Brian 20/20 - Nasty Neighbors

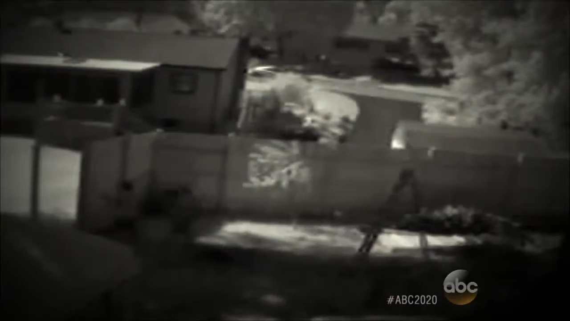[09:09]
Figuring the best defense is no fence, she ordered her handyman, Jose, to go to work. When you heard the buzzing of the chainsaw? The angel sang.
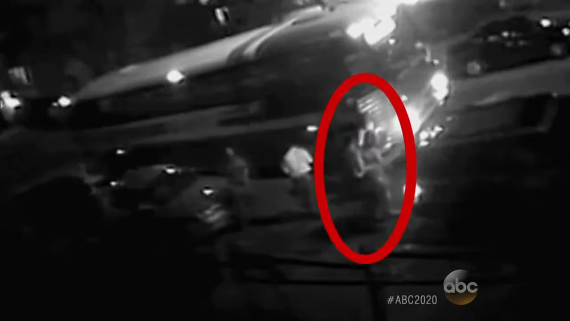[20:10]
They put a blanket around her. She can barely walk. And drunken brawls just outside his house. Naturally, Paul started complaining about the loud parties.
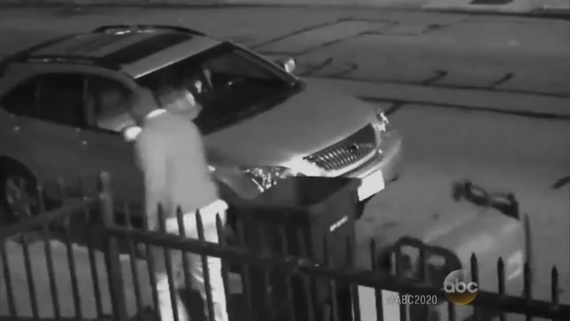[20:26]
His garbage cans knocked over. Kids throwing things.
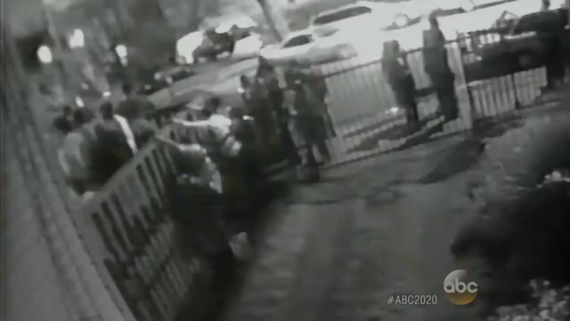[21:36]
They go and they say, oh, boys, behave. But no one is taken to jail.
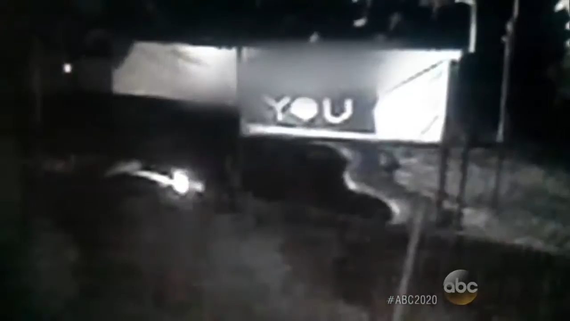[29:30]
But in some ways, that makes you look vulgar, because you're the one who's posting an FU sign and simulating a sex act to a toy pig. Well, tell him to stop videotaping us in our pool. But Rick is in the security camera arms race, too.
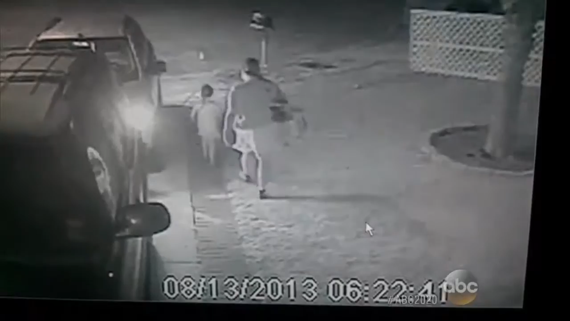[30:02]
How was he harassing you when you would walk out of your house? As soon as we walked out of the house, he would start making the pig noises.